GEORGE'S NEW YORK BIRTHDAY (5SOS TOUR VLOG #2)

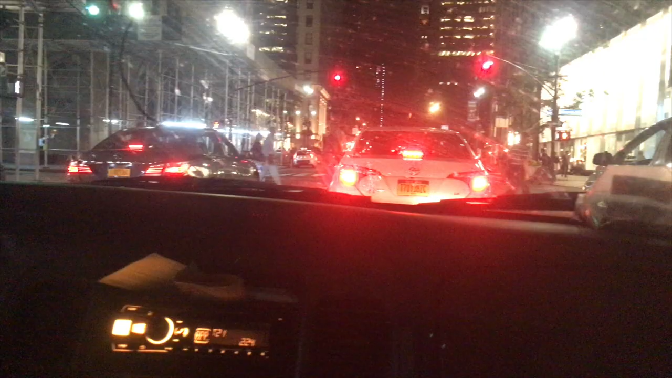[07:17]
times I don't know all right guys you can't really see you're not going to be able to see my face but there's Brendan hello he's
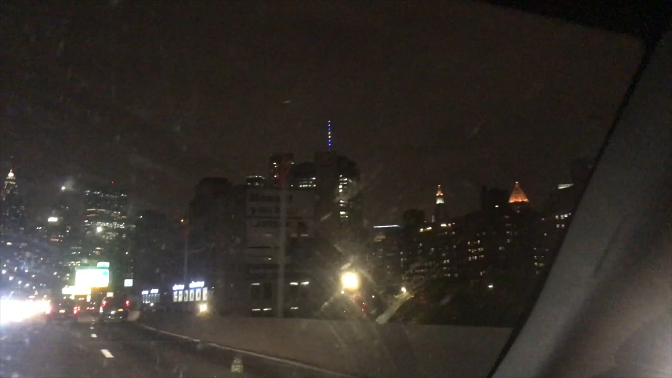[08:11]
this is what you'll that's probably what you're thinking of right here all right so yeah that is the Brooklyn
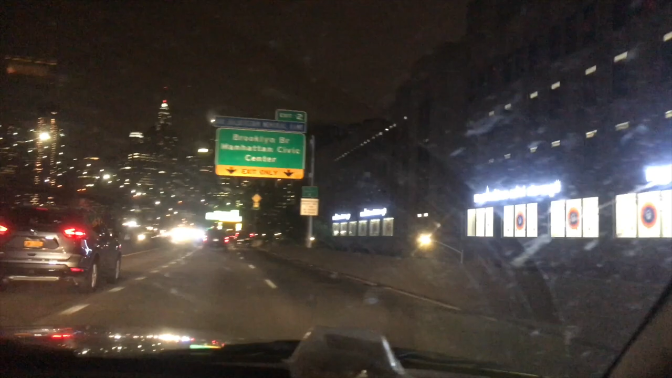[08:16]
Bridge this is right here is the Brooklyn Bridge so the one behind us
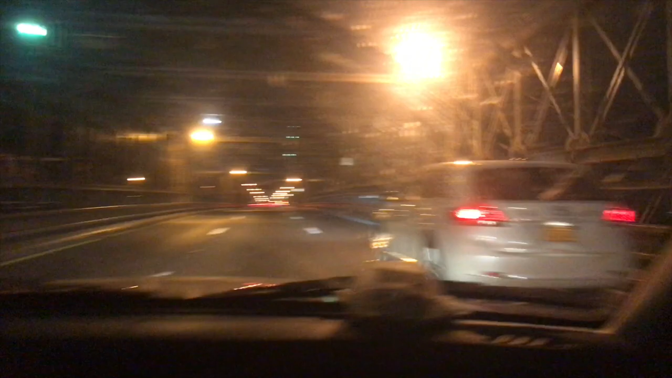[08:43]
Brooklyn Bridge right now about to cross it so I just want to I thought this would be a kind of a cool shot um I don't know if I'm going to be talking over this this
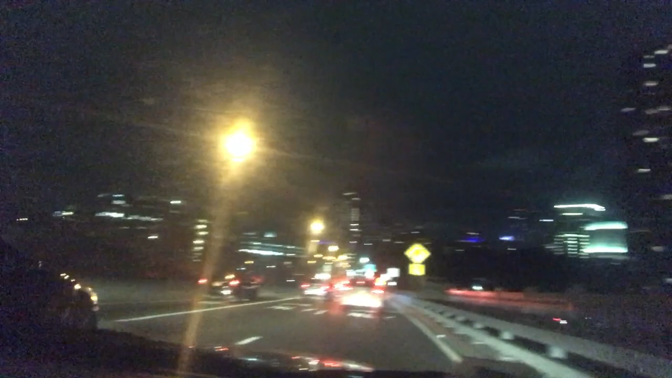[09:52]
New York not as many buildings but uh yeah